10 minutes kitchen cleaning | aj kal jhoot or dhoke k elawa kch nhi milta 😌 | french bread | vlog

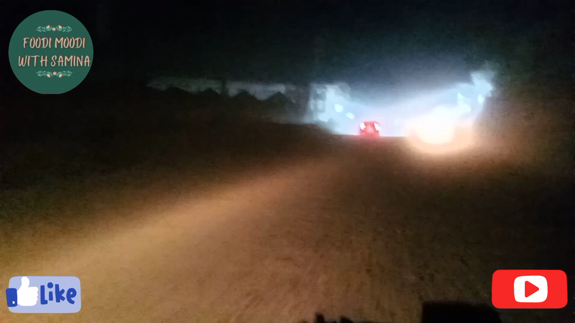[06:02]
تقریباً دو تین مہینے سے یہاں پر ہیدر آباد میں روڈ کی کنسٹرکشن ہی چل رہی ہے تو اتنی زیادہ مٹی ہے یہ دھند نہیں ہے یہ ایک تم مٹی والا گبار سا ہے تو بس میں آگئی تھی وہاں